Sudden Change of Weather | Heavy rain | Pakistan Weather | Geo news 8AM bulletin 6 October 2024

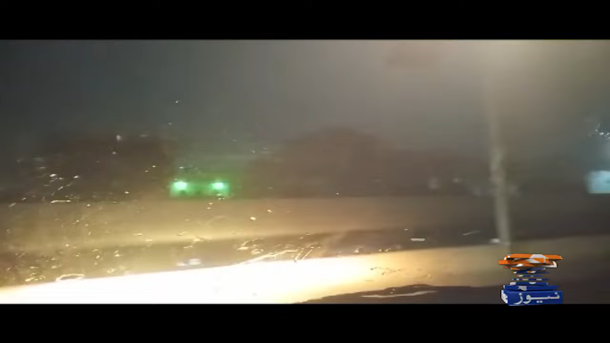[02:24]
روڈ، کنال روڈ اور دیگر علاقوں میں گرت چمک اور تیز ہواوں کے ساتھ کہیں ہلکی اور کہیں تیز بارش ہوئی صحافی کالونی، ہربنسپورا، لکشمی چوک، گوالمنڈی، ایبٹ روڈ اور ملہکہ علاقوں میں بھی بارش ہوئی مستدھار بارش سے ٹرافک کی روانی بھی متاثر رہی بارش اور تیز ہواوں سے گرمی کی شدت میں
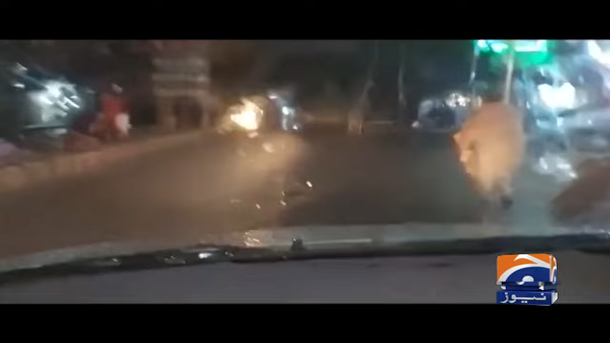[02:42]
کمی ہوئی لہور کے علاوہ شیخ پورا اور پتوکی میں بھی بارش ہوئی ہے